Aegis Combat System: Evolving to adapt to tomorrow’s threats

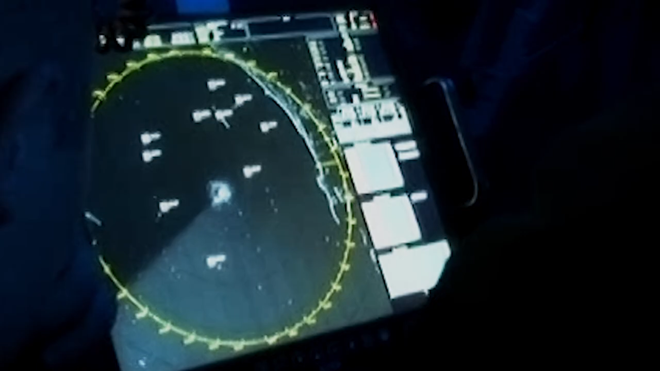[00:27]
The SPY-1 radar was designed with the idea of creating kind of a dome or a bubble around the fleet.